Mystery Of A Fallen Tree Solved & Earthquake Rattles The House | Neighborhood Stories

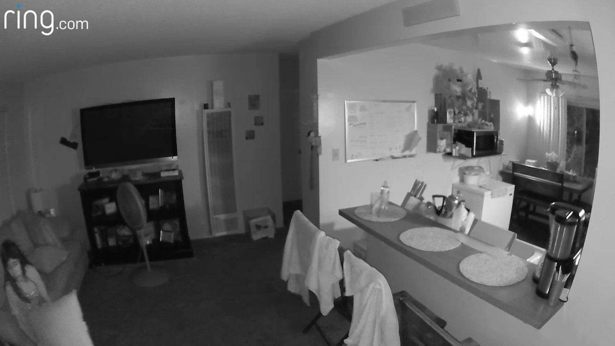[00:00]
That's when we knew it was an earthquake.
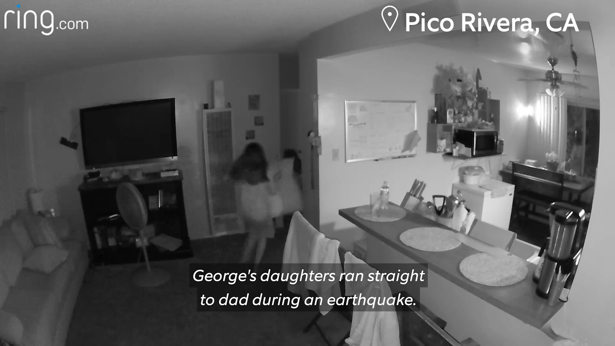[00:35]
George's daughters ran straight to dad during an earthquake. George initially got the indoor cam to check on his home when he's away.
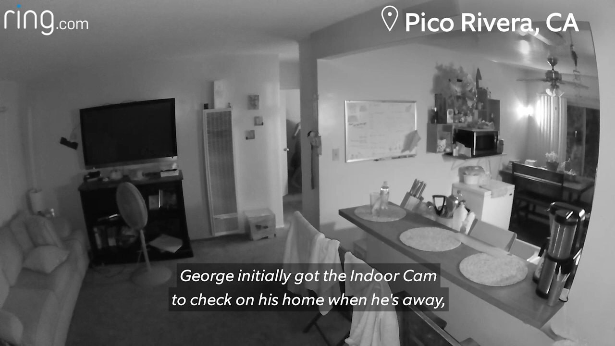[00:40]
But their Ring video came in handy to watch exactly what happened when the quake hit.